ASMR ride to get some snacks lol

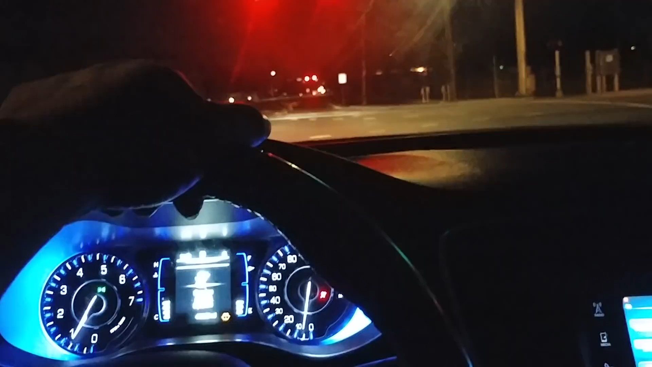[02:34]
Circle K is one of our top convenience stores in the United States, um, mainly south of the United States, and there's lots of things in my car here, I know you heard that inside the Uber video,
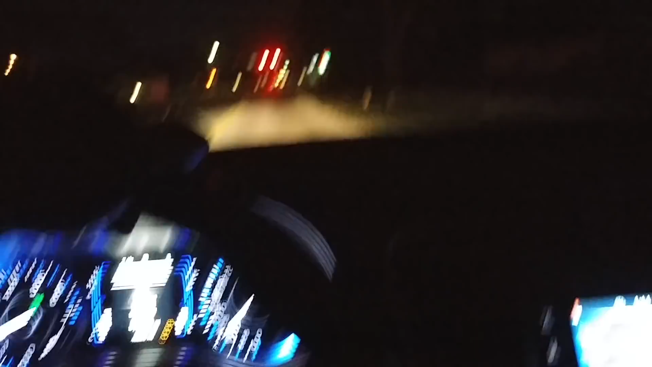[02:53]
um, well, I think you guys make it like you, I've got a little bit of activity going on at the Circle K tonight, I see some of the police lights flashing,
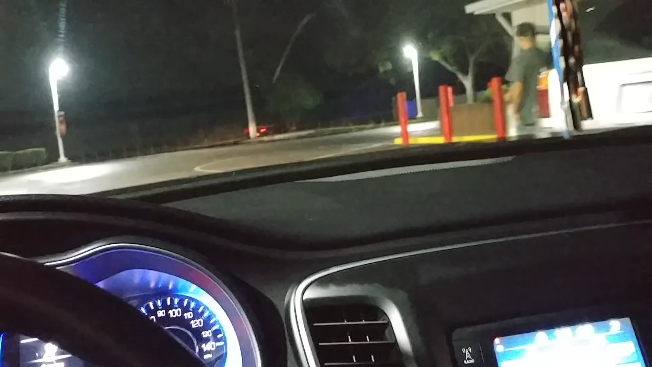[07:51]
And as you can see over there, you see some police lights. Something's going on over there.